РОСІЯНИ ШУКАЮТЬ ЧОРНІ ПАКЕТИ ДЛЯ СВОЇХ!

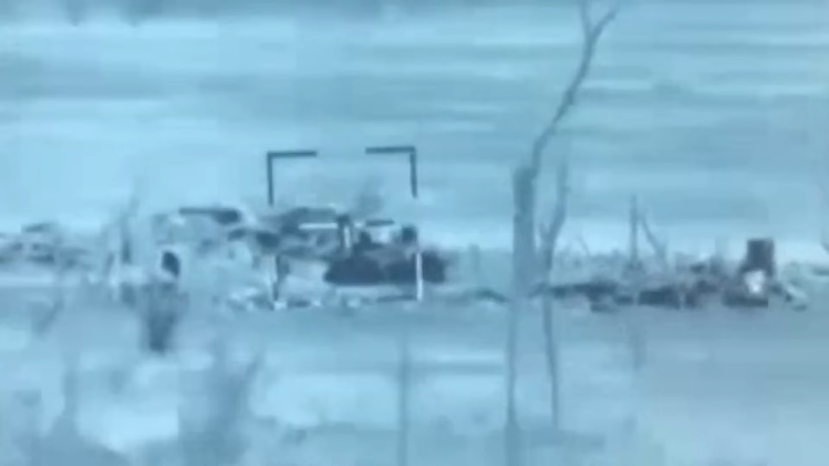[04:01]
Ось отак росіяни отримали джавеліном. По своїй техніці зйомку веде стугна.